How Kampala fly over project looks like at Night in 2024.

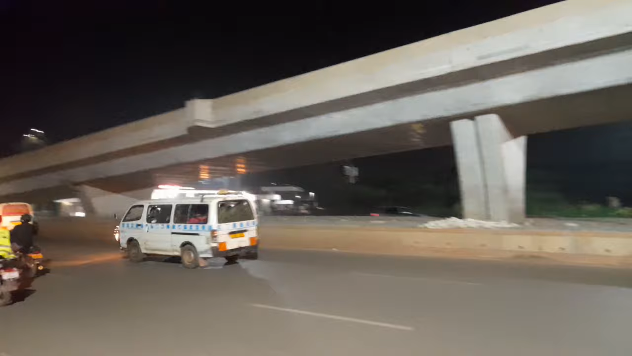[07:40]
Then just right in there, they do have the overpass for the vehicles.